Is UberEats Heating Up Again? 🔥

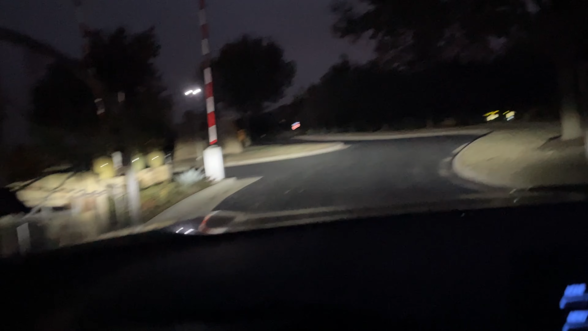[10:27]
call box no nothing leave it to the gps to bring me to the wrong
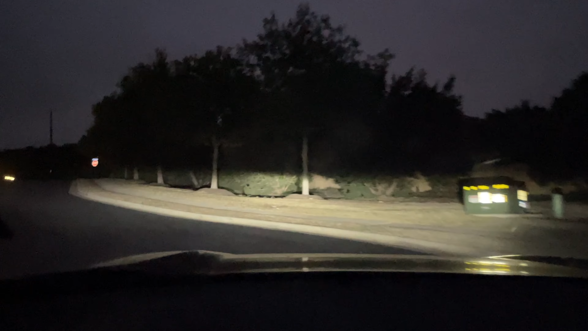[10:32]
entry gate this is where i'm supposed to go pulled up to it gates open right up like i was a fucking disney world let's get this order dropped off this was not worth the ten
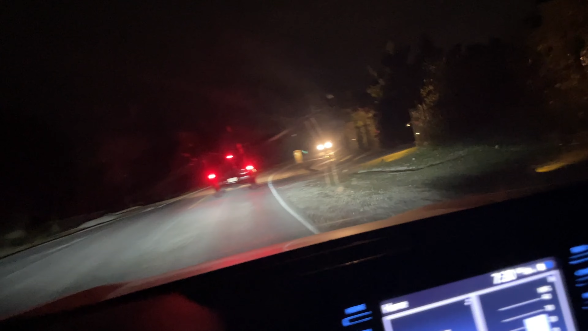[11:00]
let me call them they probably have to come meet me and get this order it's a little update apparently there's three entry gates to get into this place and the gps has taken me to taking me to everyone but the one i need to get into gave me a crossing street and a security guard supposed to be at the front so he can let me in we can drop this ten dollar order off
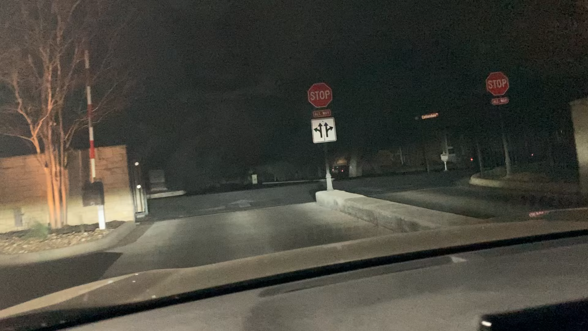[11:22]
never again and never again there's no security guard here i'm gonna throw this stuff in the bushes